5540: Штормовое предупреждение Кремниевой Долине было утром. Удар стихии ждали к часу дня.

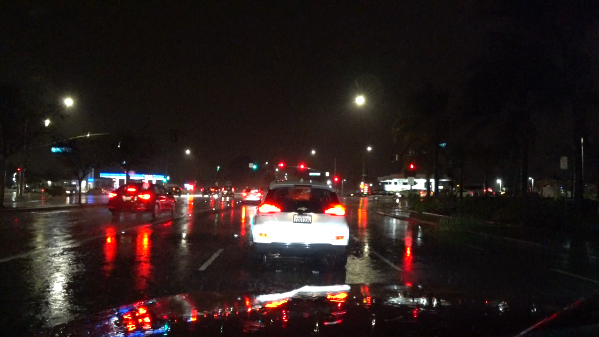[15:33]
а я чё там замотался так сегодня вот уже 8 уже пол девятом так вроде знаете там гири не таскаешь а усталость некоторые есть вот сейчас справа мы перекресток переедем и справа будет наш зал там не знаю вам видно не видно там написано 24 но плохо видно даже мне вот глазом плохо видно фитнес 24 там спорт вот это место где наш